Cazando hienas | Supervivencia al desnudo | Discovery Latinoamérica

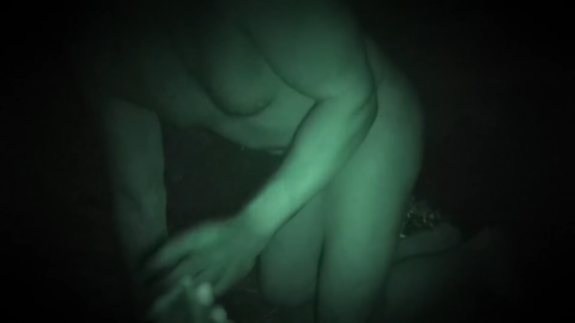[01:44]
están solos y vulnerables y solamente tienen sus cámaras para grabar todo lo que pueda ocurrir.
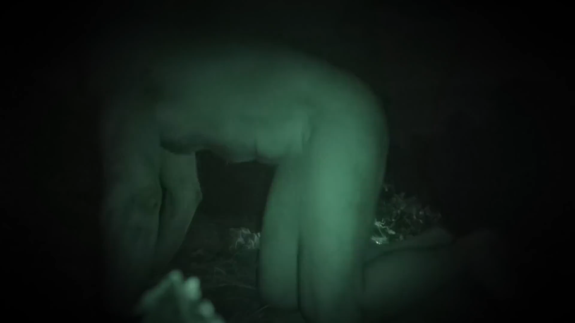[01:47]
Kelly ha estado fuera más de lo planeado. Se ha puesto muy oscuro y espero que llegue pronto.
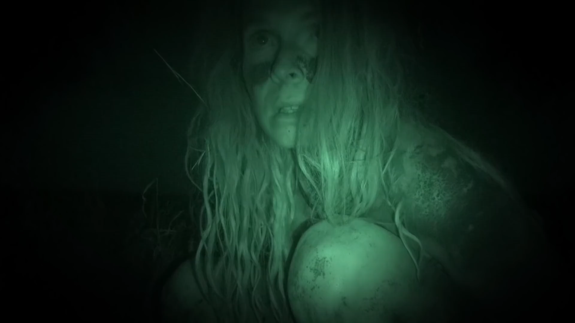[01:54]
Bueno, creo que ya es hora de volver.
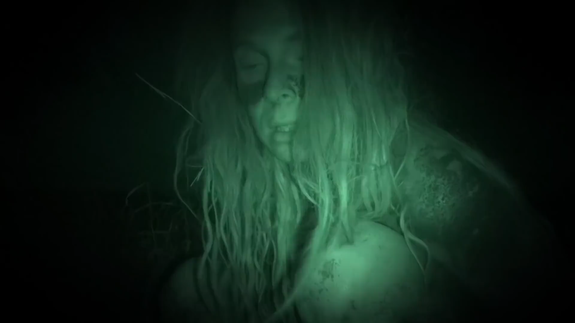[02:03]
Sí, es una hiena. Las hienas están muy cerca.